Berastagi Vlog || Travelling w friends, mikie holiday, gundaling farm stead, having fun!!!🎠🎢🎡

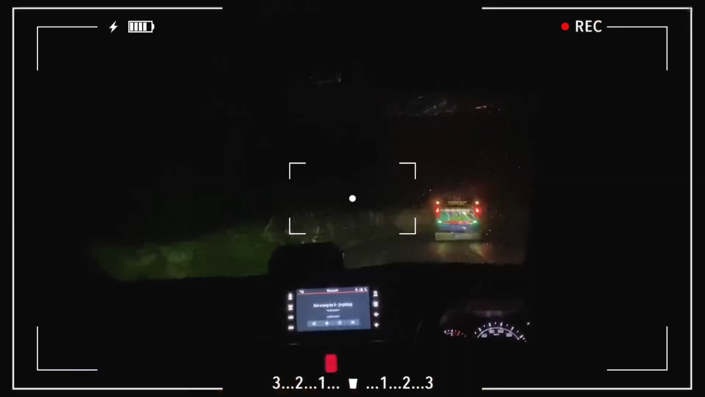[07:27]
bagi lima Karena udah malam akhirnya kita pergi Ya pergi makan malam di penantakan Bisa lihat ini kabutnya bener-bener bahan